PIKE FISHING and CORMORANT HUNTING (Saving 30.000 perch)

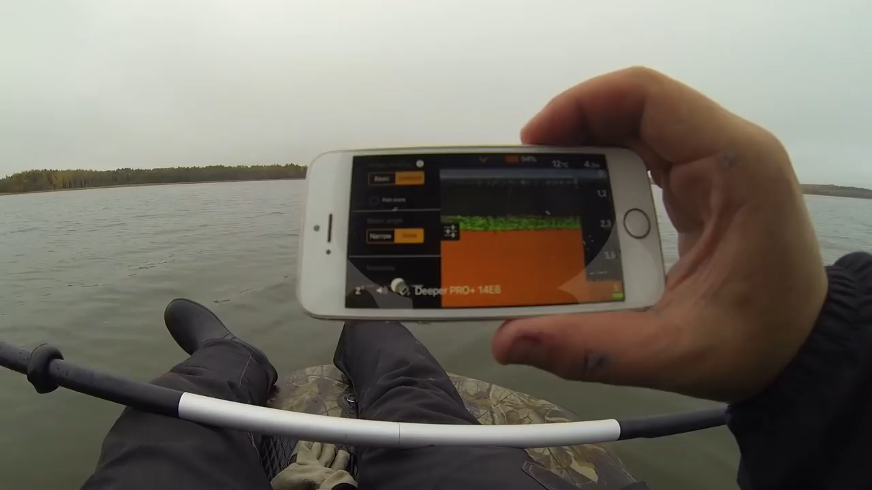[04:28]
Here we have 4.2 meters. Oh good God.
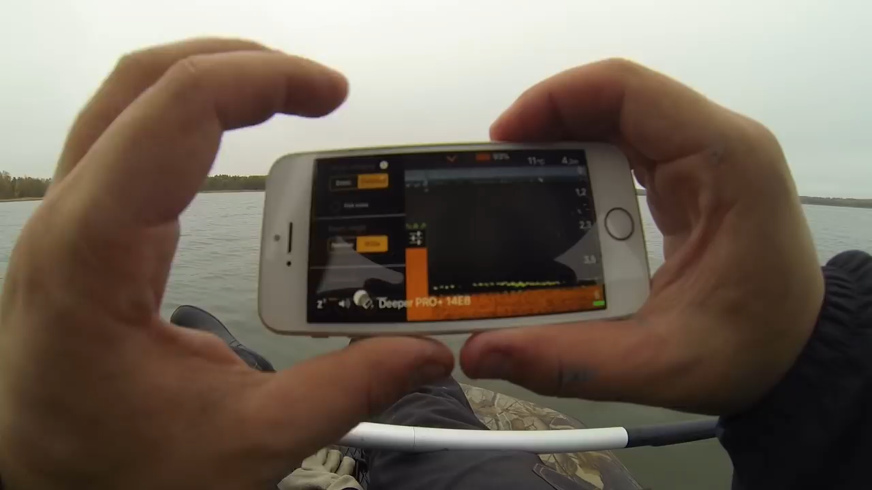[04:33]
Look, we even have a fish here on the bottom. Oh man, now I'm excited. Let's see what this will lead to.